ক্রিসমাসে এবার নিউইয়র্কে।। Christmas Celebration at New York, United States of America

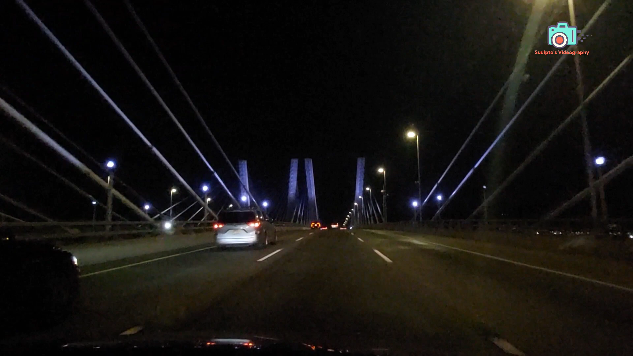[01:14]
গথলস ব্রিজ ক্রস করার সাথে সাথে গুগল নেভিগেশন বলে উঠল, ক্রিসমাস সেলিব্রেট করতে আমরা ফাইনালি নিউ ইয়র্কে এসে গেছি। এবার আমরা ভ্যারাজানো ব্রিজ ক্রস করে পৌঁছে যাব ব্রুকলিনে।